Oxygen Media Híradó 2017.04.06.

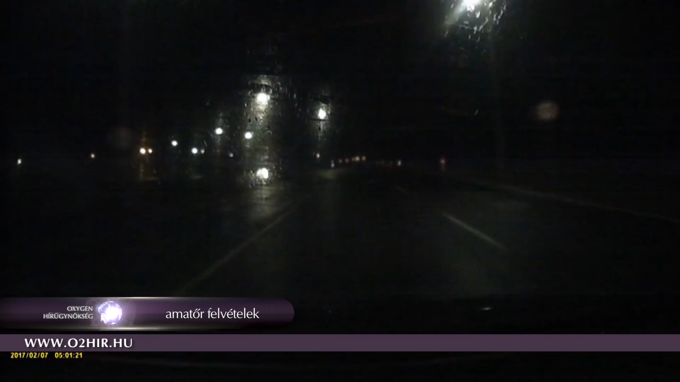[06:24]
Egy autóban felszerelt kamera rögzítette ezeket a felvételeket, a kocsi sofőrje a 85-ös úton csorna felül hajtott az Egyes út felé, amikor az Egyes útról váratlanul egy kamión kanyarodott az ő forgalmi sávjába, csak a szerencsének és a sofőr lélek jelenlétének köszönhető, hogy nem történt baj,
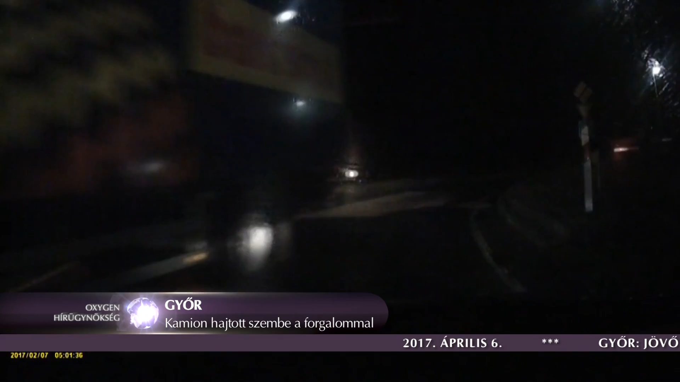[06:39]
ugyanis a kamionnak a lámpa után szabadott volna csak balra kanyarodni.
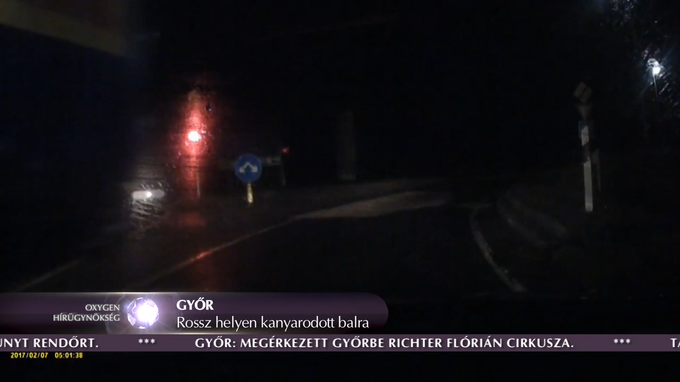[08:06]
Azt, hogy a kamion miért ért át az ősávjába, nem lehet tudni.